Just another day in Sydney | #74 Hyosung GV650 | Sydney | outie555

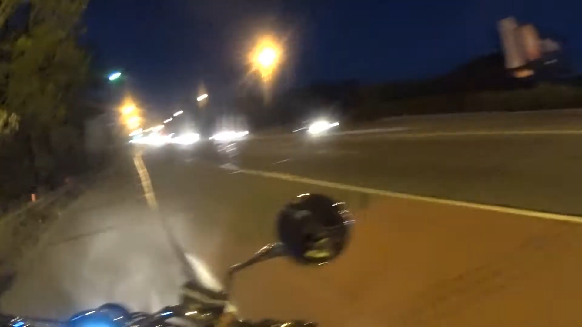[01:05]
Oh, he's done the speeding. Bloody hell. That's just, that is not a good spot to stop.
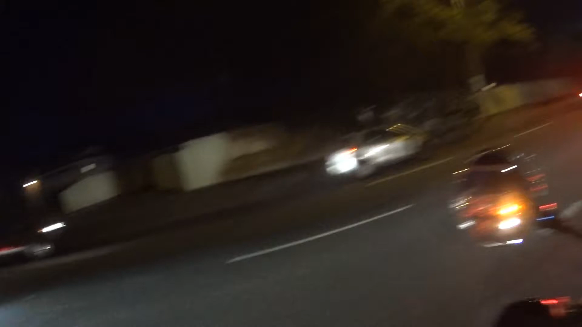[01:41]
I'm going to get cleaned up. Yep. Bloody hell. Yeah. So, he's just been rear-ended.
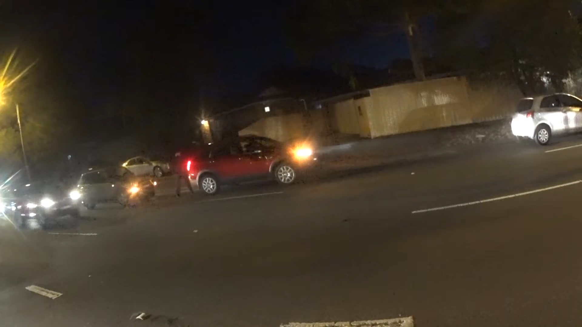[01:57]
His radiator's pissing out water. Shit, eh? That is not a good spot.
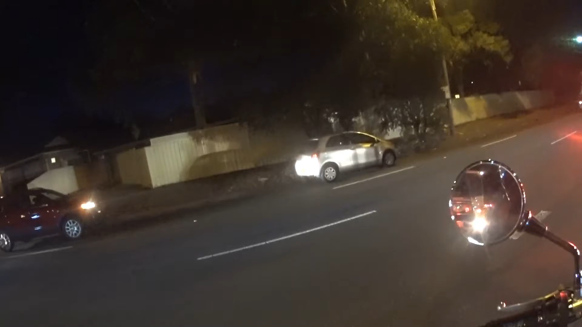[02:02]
Well, because of that car.
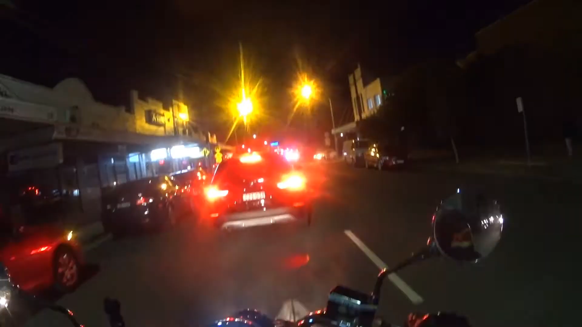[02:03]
Hopefully, I'm not involved in one of these stupid accidents where people tailgate and slam their brakes on. Oh, look at this guy.
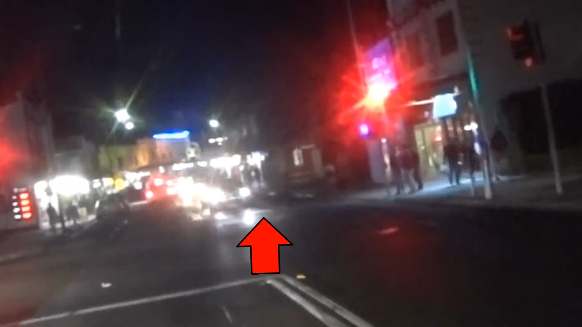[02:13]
He's got his hazards on. Bloody hell.
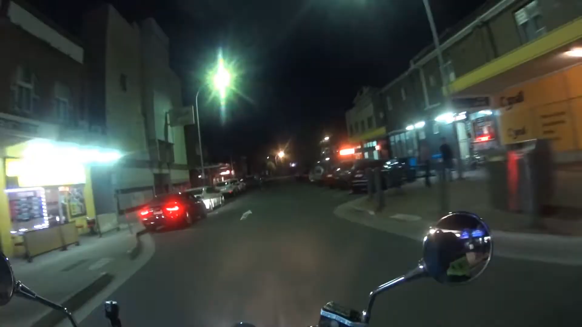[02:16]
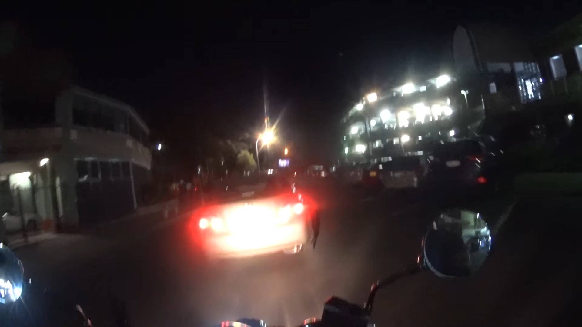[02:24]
He's got to pull out in front of someone. At least go the speed limit.
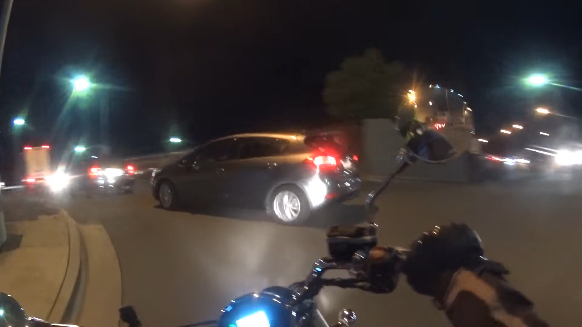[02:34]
That's it for today's video, guys. As always, hit the like button. Subscribe. I make new videos every Tuesday. So, until next time, guys. Keep safe out there on the road.